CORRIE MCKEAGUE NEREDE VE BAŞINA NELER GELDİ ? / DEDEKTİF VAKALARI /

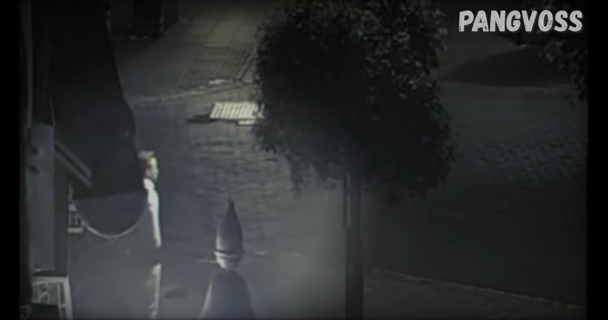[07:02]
Video görüntüleri KORI'yi sarhoş ve bir yandan diğer yana sendeleyerek yürüdüğünü gösteriyor. Kendisi Adnalı adlı binanın köşesini döndüğünde birinden saklanmak istemiş olabilir.